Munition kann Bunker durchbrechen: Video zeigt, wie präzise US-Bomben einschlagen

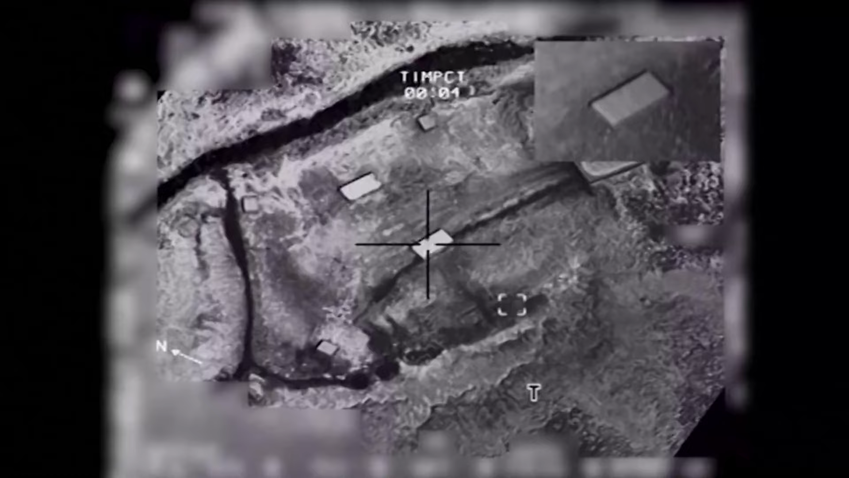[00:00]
Äußerst präzise trifft die JDAM-Bombe ihr Ziel.
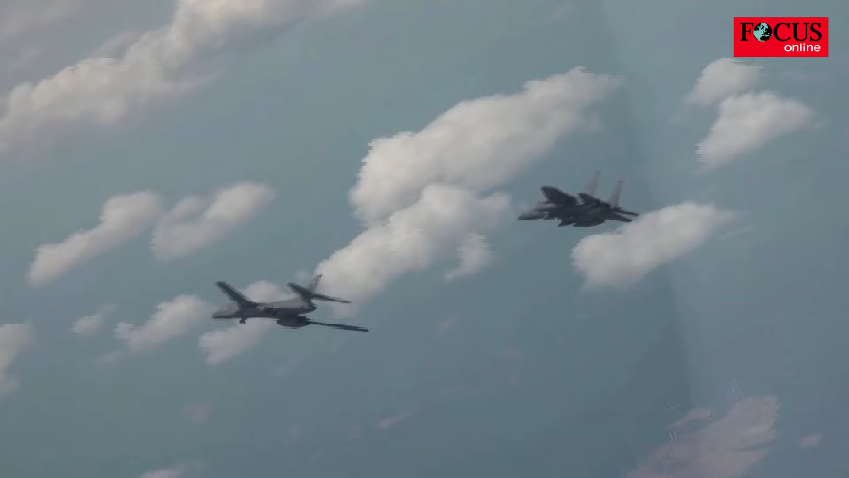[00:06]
Am Mittwoch führte ein strategischer US-Bomber vom Typ B-1 zusammen mit südkoreanischen und US-amerikanischen Kampfjets einen Übungsflug über der koreanischen Halbinsel durch.
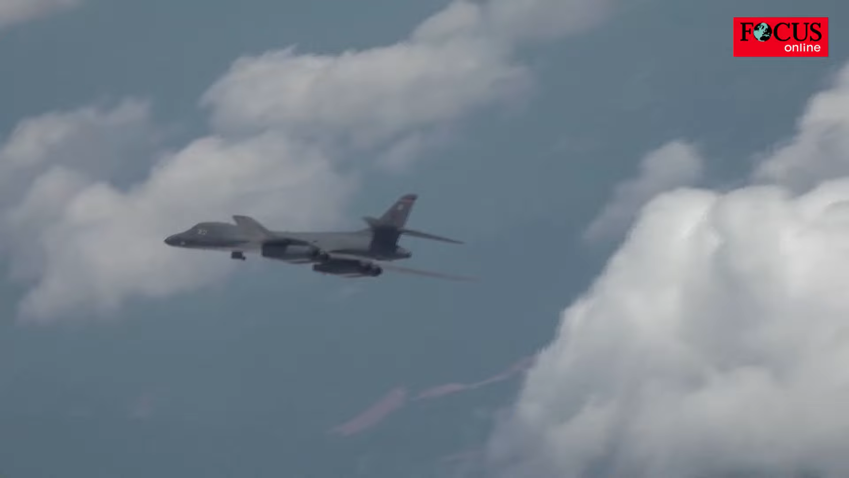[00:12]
Dabei wurden gelenkte JDAM-Waffen, Joint Direct Attack Munition, abgeworfen.
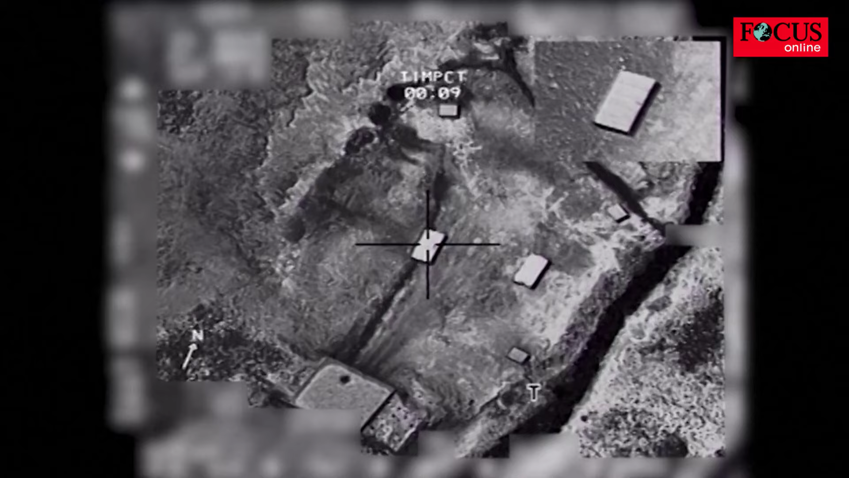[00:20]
Es handelt sich laut der US-Luftwaffe um ein Leitsystem,
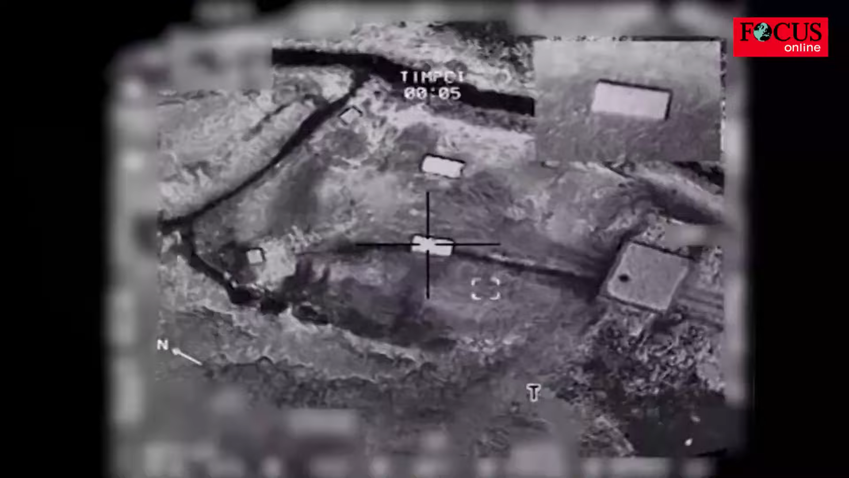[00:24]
das ungelenkte Freifallbomben mithilfe einer Navigations- und Steuereinheit in Präzisionswaffen verwandelt.